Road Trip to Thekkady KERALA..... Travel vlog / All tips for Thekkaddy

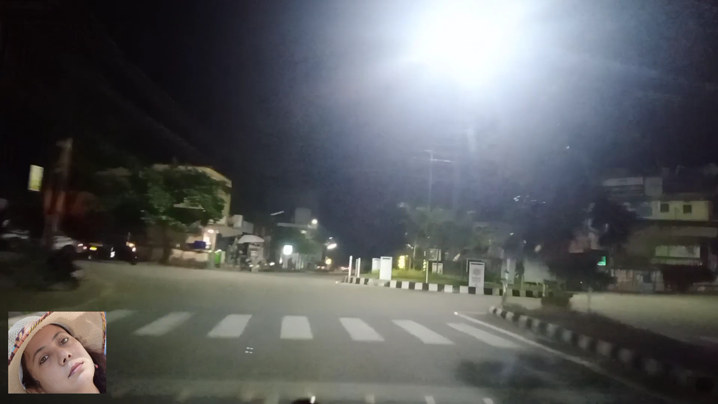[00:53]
এইবার আস্তে আস্তে আমরা শহরের থেকে বাইরের দিকে বেরিয়ে যাচ্ছি। এক্ষুনি মাইলস্টোনে দেখলাম থেক্কাড্ডি এখান থেকে 208 কিলোমিটার।
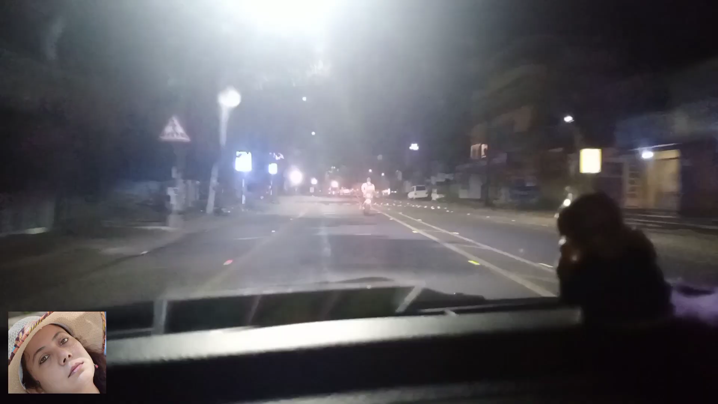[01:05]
আমাদের মতন বহু লোকই বেরিয়ে পড়েছে। দেখুন বাইক নিয়ে কীরকম চললো সব। এখানে বাইকে করে ট্রিপ করার একটা দারুণ ক্রেজ আছে।
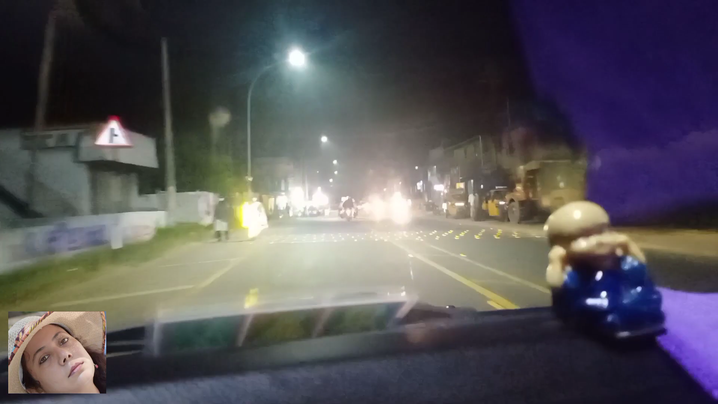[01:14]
এখন আমরা চলেছি কিরিমান্নুর হয়ে শবরীমালার রাস্তা ধরে, বহু চর্চিত সেই শবরীমালা। সকাল 6টা বেজে গেছে কিন্তু এখনও এখানে সকাল হয়নি।